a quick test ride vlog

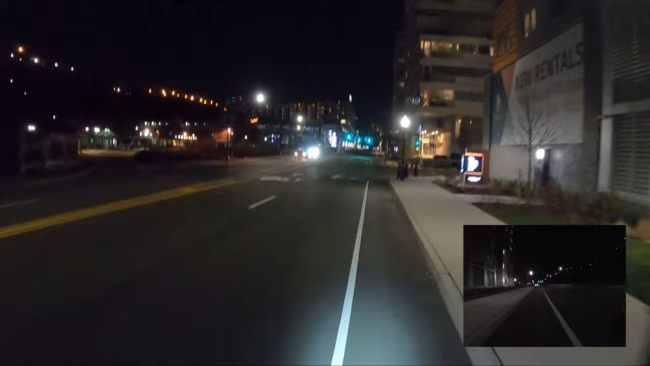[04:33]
Traffic behind us, at least for not for a quarter of a mile.